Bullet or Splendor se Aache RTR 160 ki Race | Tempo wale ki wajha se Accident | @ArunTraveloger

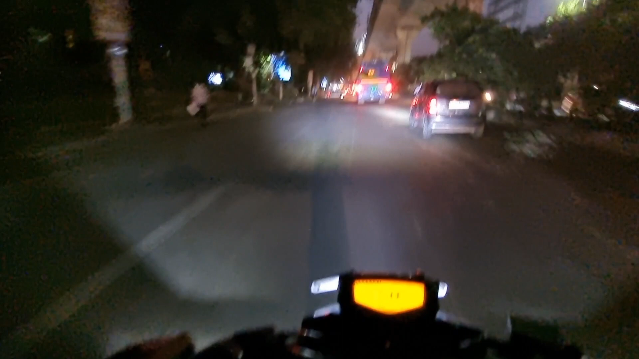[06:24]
जल्दी हो गया था काम में तो निकलने पर थोड़ा लेट हो गया थी मैं। और मौसम ठीक हो रहा, हवा चल रही है, गर्मी तो नहीं है बट फिर भी ठीक है।
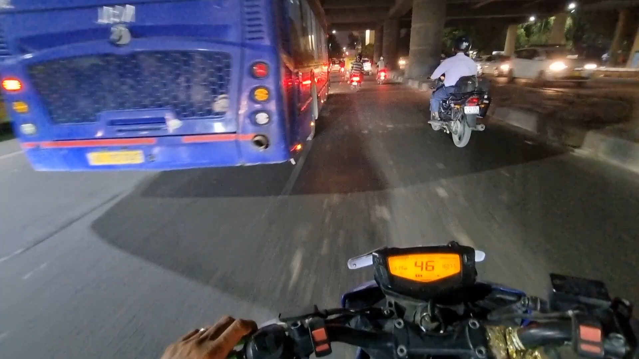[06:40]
और आगे है छोटी टॉयलेट है, ग्रीन हो जाएगी अपना पहुँचना, तो पहले हो गई बोल रही ट्रैफिक क्यों हो जाता है यहाँ पर, सिर्फ एलर्ट की वजह से हो गया ट्रैफिक।
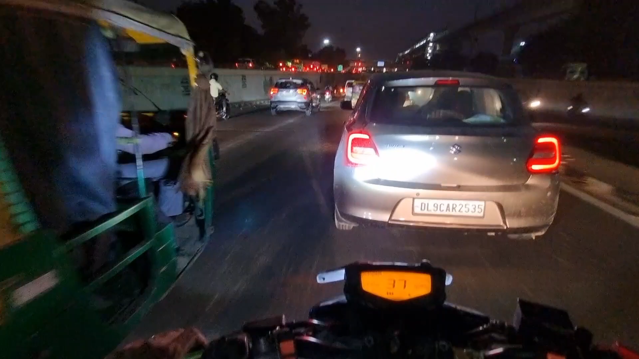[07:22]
यहीं पर ट्रैफिक कितना दिख रहा है मेरे को पता नहीं कितना टाइम लगने वाला है पहुँचने में। रूट थोड़ा ऐसा है, बिजी रूट है ये वाला, बिजी रहता है ये।
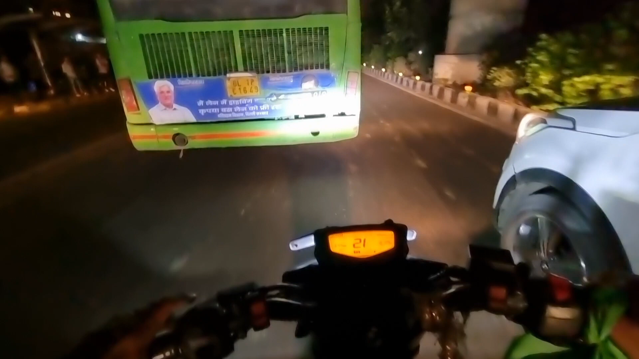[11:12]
वैसे डिसाइड करके आया था लेफ्ट में चलाना है मोड़ जैसे एकदम से लेफ्ट में ये बस वाले की बड़ी दिक्कत है भाई साहब थोड़ा स्पीड में दिखना है तो आगे निकल पा रहा हूँ तो काम रहता है
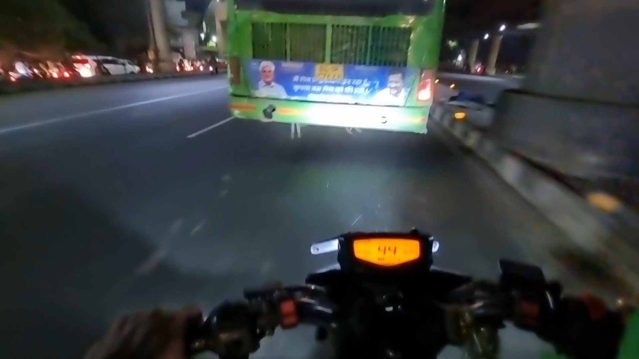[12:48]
बस वाले राइट में चला जब भी इल्ली वाले राइट में चलाना चला लो भाई तुम्हारी मन मर्जी है
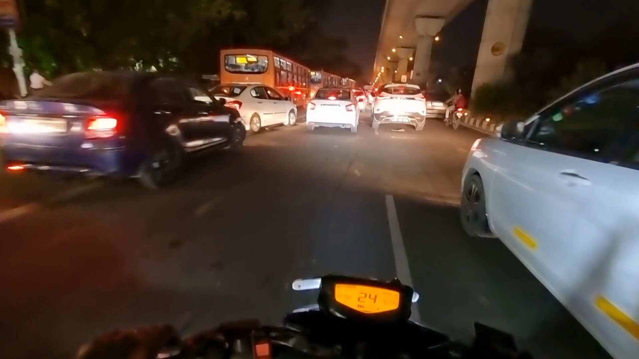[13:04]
ओ भाई साहब जाम है पूरा तगड़ा चलो भाई मैं पहुँचता हूँ ये लंबी वाली रेल लेट है यहाँ पर पैकिंग बिठानी पड़ेगी पहुँचता हूँ फिर बात करता हूँ
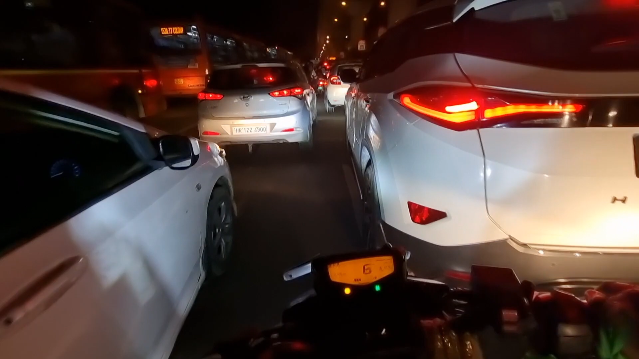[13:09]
भाई जिस काम से आया था वहाँ से फ्री हो गया हूँ और अभी भी मतलब रेल लेट है बहुत आगे आके मैंने ऑन कराया ब्लॉग और देखो कितना जाम है ये जाम है
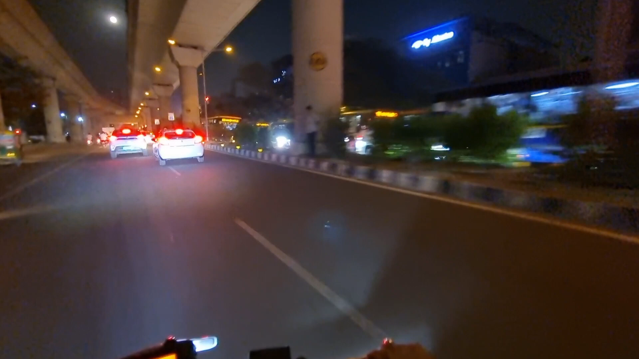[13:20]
जाते हुए इस जाम में फंसा हुआ था मैंने जब मैंने ब्लॉग बंद किया लास्ट टाइम तो ब्लॉग
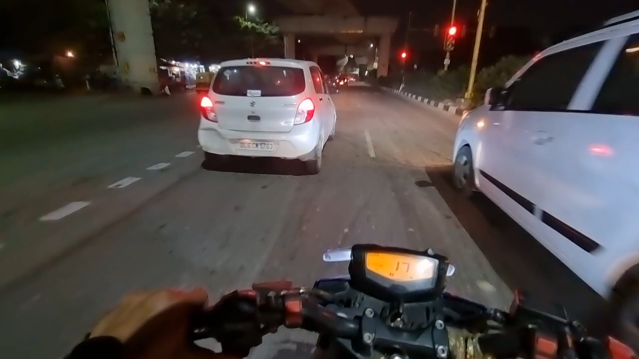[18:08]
बाइक इतनी स्पीड पे थी, ऑटो वाले ने पटरी पे ही कुदाना चालू कर दिया, मोड़ दिया।